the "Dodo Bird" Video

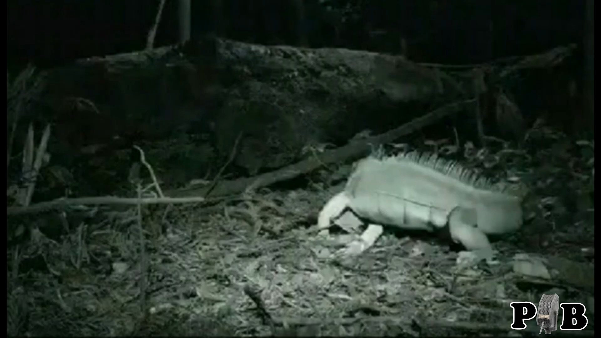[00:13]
Hi there. Looky here, an iguana. Super duper cool. Where did this video come from? Who recorded it? Was it from a girl in Rio de Janeiro? An old lady in Chile? We don't really know for sure. What we do know is that this is an iguana. Now, photographically speaking, the area is illuminated by IR lighting and the camera is static, stationary.
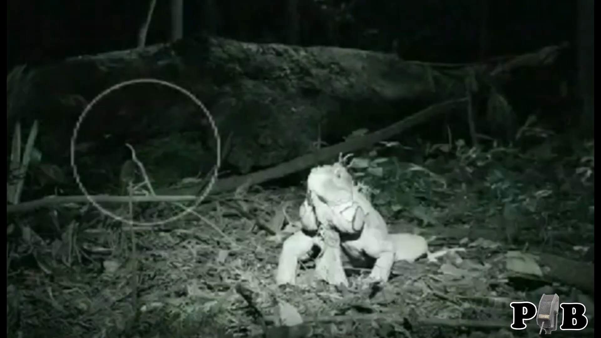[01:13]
The weird thing about the video is that when we see the lizard close up, a handsome-looking cuss, he is clear, crisp, and ready for Saturday night.
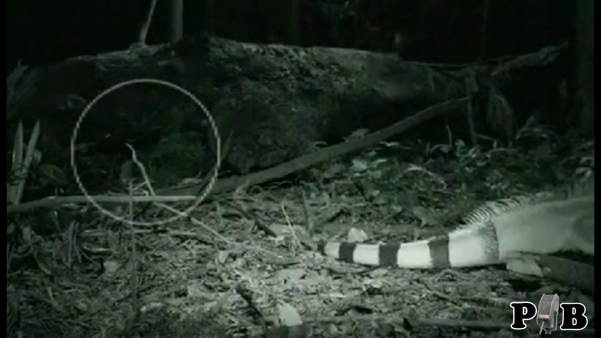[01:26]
While the subject of interest, the bird is behind the log that is also in focus, but the bird is out of focus.
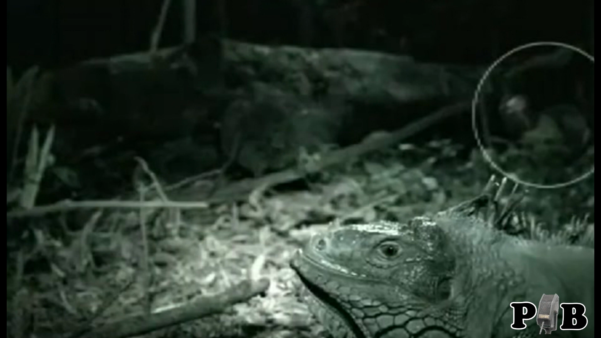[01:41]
including the thing we are supposed to be seeing. Mr. Iguana continues to be a camera whore about the whole thing.
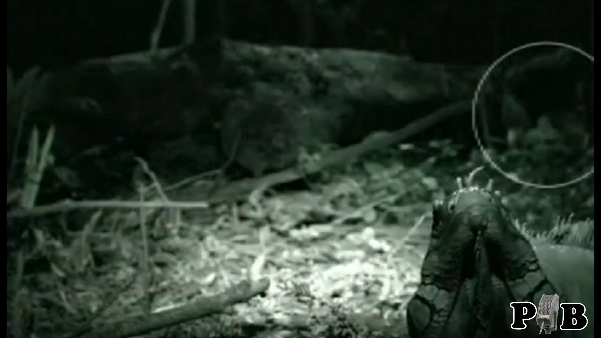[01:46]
Now for the reversal, Mr.
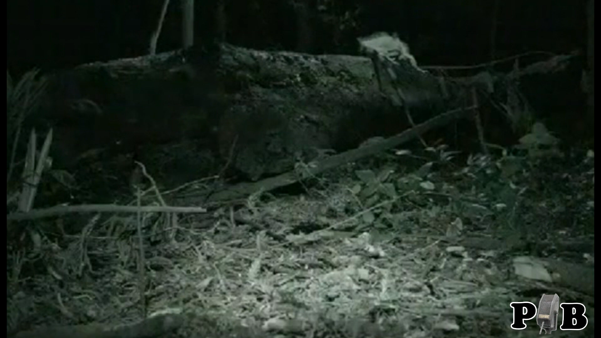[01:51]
Iguana is now in the back on the log and is crystal clear as is the log and everything else back there. Meanwhile, our raptor is right in front of the camera and completely blurry. Now, I don't know about you, but that smells like a day digging worms at a local compost heap to me. So everything about this camera screams of singular focus and depth of field settings, yet it bounces back and forth like a dude stealing Wi-Fi from two separate neighbors.